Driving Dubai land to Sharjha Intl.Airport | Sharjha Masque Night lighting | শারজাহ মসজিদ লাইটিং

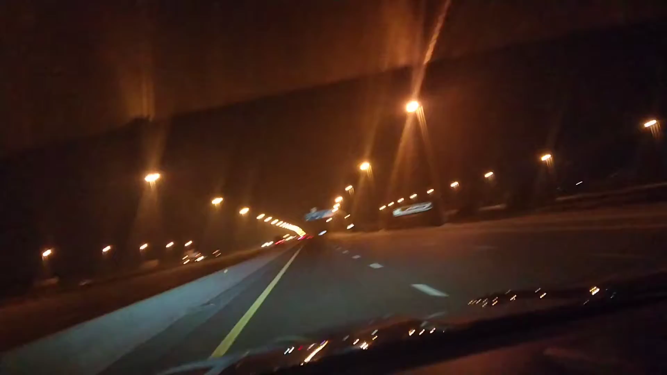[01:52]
એમીએર્શ રોડે પ્રવેશ કર્ચી કેક્પી બાચેન લાઇટીં ગુલુ આર એકં રાથ શારે ગટા એકંં બારો ગાડી ટોલા બેશી ચલ્વે એકો
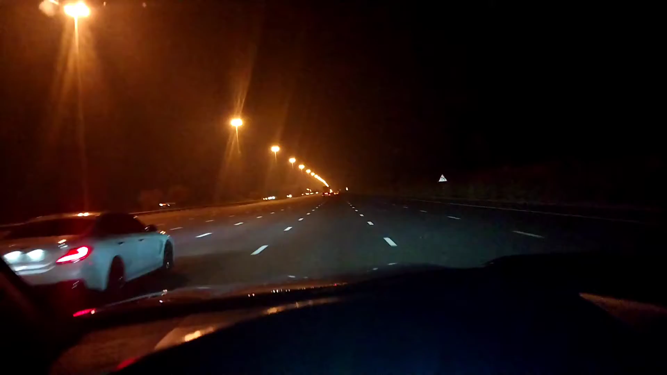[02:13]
નામી આચી આચી આમાર ગારી એકં એક સો કિલેમીટેર સ્પિટે ચત્તે ગાઇટ્યા જોદીવા એઈ રોટ્ટી એક સો દસ કિલેમીટેર સ્પિટ સ્પિટ લીમીટ રાડાર
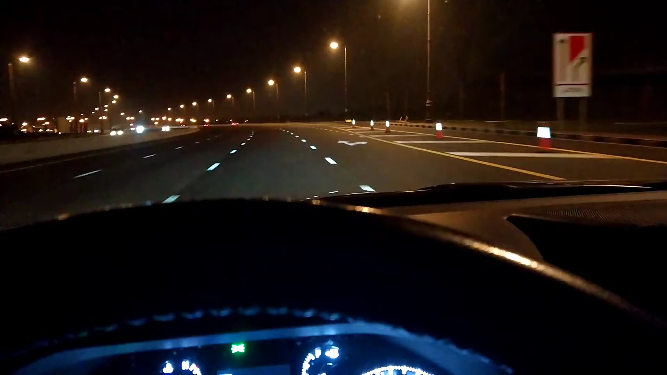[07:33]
કેકેાંત लाइटिंग देखें लोग दूरे लाइटिंग दो लोग प्रोंग लाग छें
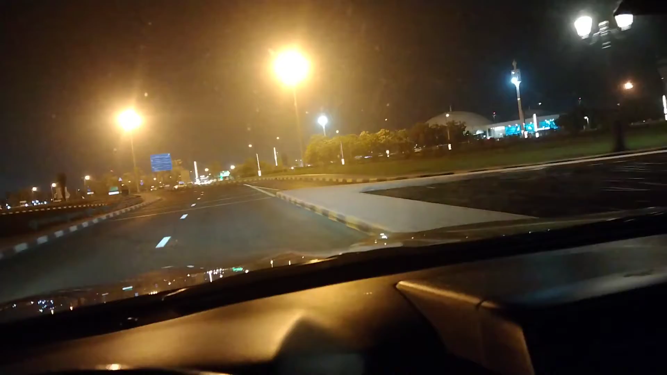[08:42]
चाहँ चे शार्जा इंटनेशनल ए आर पोटेर आमी शार्जा इंटनेशनल ए आर पोटेर आमी आर पोटेर